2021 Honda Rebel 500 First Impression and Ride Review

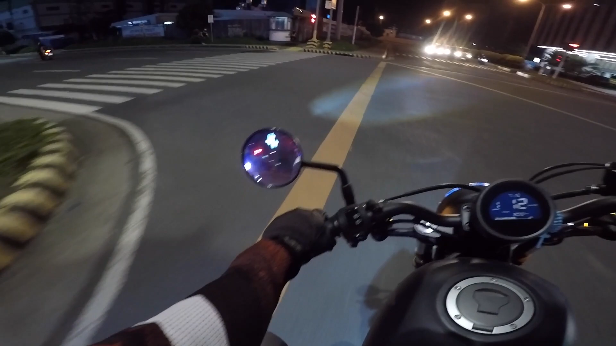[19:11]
So nandun naman na tayo sa end ng review natin. Pero ayan, tinuloy ko na lang ngayong gabi itong ating ride review para makita nyo rin yung, kasi di ba kanina binanggit ko yung digital panel natin medyo hindi siya clear pag umaga, pero ayan, oh, kitang-kita nyo naman sa gabi. Ayan, tsaka para makita nyo na rin yung buga ng ilaw ng LED lights natin. Ayan, maliwanag naman siya, puting-puti.
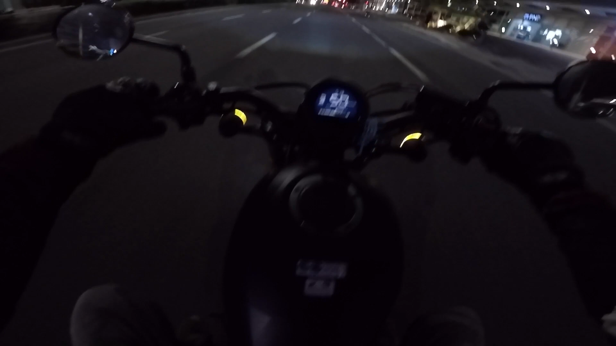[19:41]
And ayan, oh, yung signal light natin, nakailaw lang yan eh. Yung dalawa na yan, LED din yan, sobrang lakas. So, ayan, dagdag pogi points din dun sa bike natin.
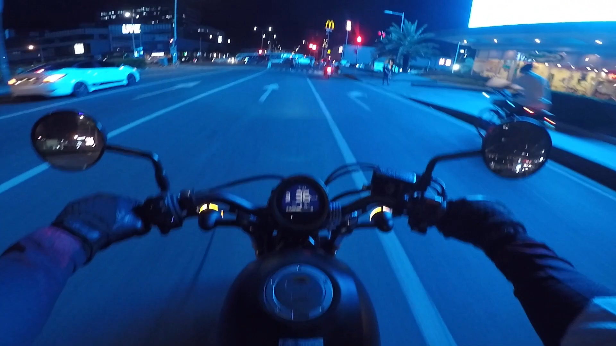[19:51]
Ayan, para makita nyo rin na, ayan, may kinalaman din yan dun sa mga sasabihin ko, suggestions. Para dun sa mga nagbabalak, kumuha nitong Honda Rebel 500. So, ito yung pinaka-latest model nitong Honda Rebel. And, ayan, oh. Makita nyo kung gusto nyo ng power, ayan, oh. Meron siyang power talaga, bibigay niya sa inyo yan kung bibigyan nyo talaga yung motor. Ay, ang daming tumatakbo, nakatayo ng kamote.
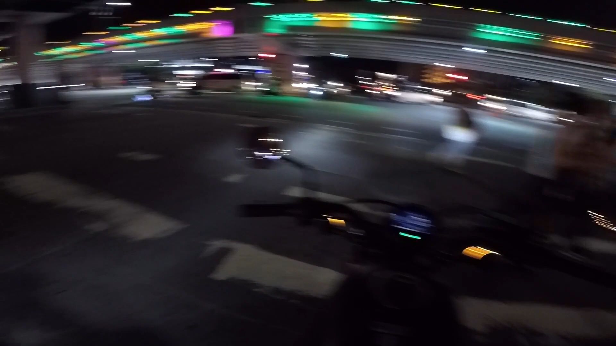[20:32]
Hindi tayo umabot, ayan. Pigil muna tayo sa stoplight. So, ayun, mga orbs. Ayan, oh, ganyan kalinaw. Pag naka-neutral ka, lalabas yung letter N. And, ayan, oh. Sobrang solid. So, punta na tayo dun sa suggestions ko. Nabanggit ko naman mostly ng mga pros and cons based dun sa pagdadrive natin ito. Actually, gamit na natin to since nung weekend. Pero, nito lang natin siya talaga nailabas.
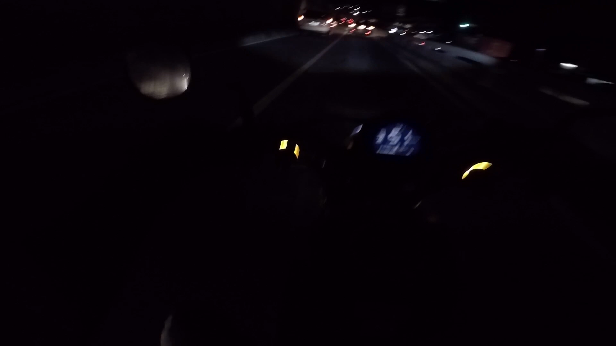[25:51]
sobrang sulit, pwedeng commuter bike, pwedeng weekend bike, kung saan nyo gusto gamitin, pwedeng-pwede, yan, sobrang relax i-drive. Ayan, naka-low beam tayo. Pag hina-beam natin, ayan, kita nyo naman, yung ilaw, ayun, sapul ka agad yung nasa harapan natin, ang layo ng range niya.
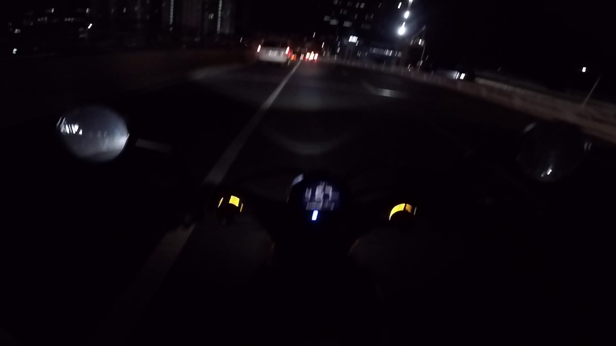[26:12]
Clean lang natin yung continuation ng vlog natin nung morning. Pinakita ko lang sa inyo kung anong itsura nung digital natin sa gabi and then kung gaano kalakas yung headlight niya. sobrang sulit ng headlight kasi LED na eh. Puti yung headlight, pasok siya sa gusto natin. Ayan, kikita naman natin dyan. Kasi normally, madilim talaga dito sa area na to ng EDSA kasi nalalayo ng mga lamppost.
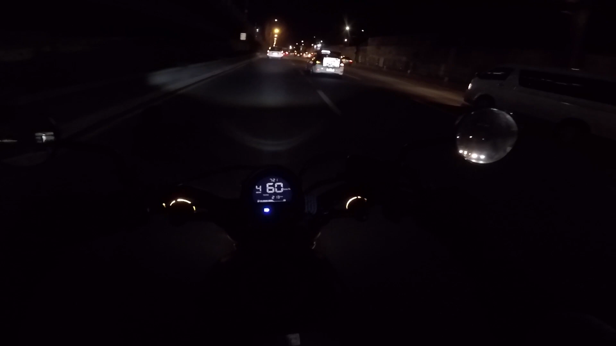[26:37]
May parts lang natapatan yung lamppost, yun yung maliwanag. Pero yung mga part na nasa right side lang yung lamppost, ayun, medyo madilim. Then, hindi ko pa pala nabanggit mga orbs. Ayan, total, lubak-lubak naman dito sa EDSA. Napakaganda nung suspensions nito ng Honda Rebel 500. Naka-telescopic fork siya dun sa harapan, and then yung likod naman naka-dual siya na shocks na sobrang sulit. Yung brakes natin, yun, nabanggit ko kanina, naka-ABS siya.